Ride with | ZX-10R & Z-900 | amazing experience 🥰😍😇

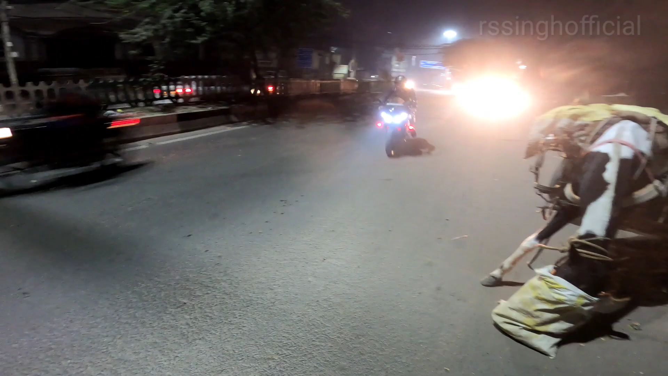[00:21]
इंतजार की घड़ी खत्म होते हुए समर भाई सामने आते हुए, कैसे समर भाई चले?
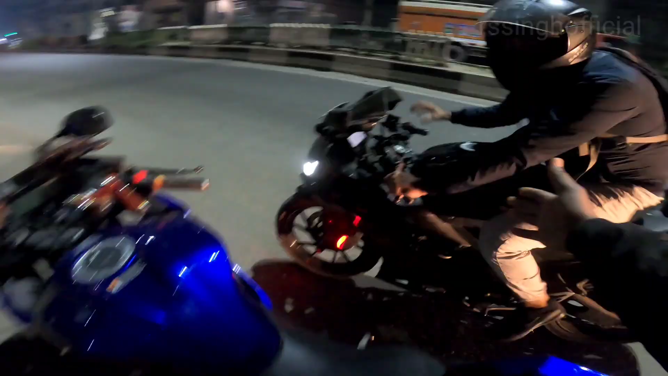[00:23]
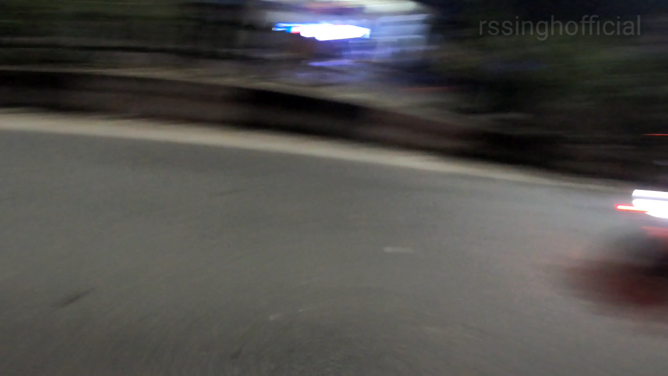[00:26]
भाई लुक भैंस की क्या लग रही है भाई, भाई रेड कलर के इंडिकेटर क्या लग रहे हैं।